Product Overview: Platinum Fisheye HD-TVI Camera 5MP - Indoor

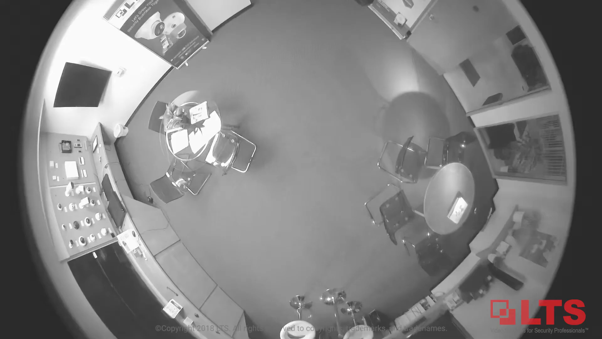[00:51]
Illuminate objects in dark settings up to 65 feet away using the camera's 3Matrix IR 2.0 LED technology.